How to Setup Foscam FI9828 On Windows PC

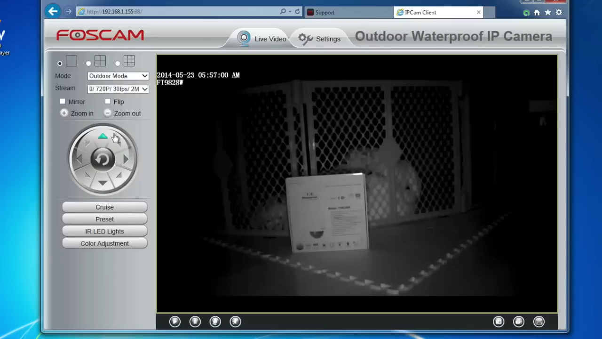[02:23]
Right now, the room light is turned off, so that's why the infrared night vision is turned on. So I'm going to settings.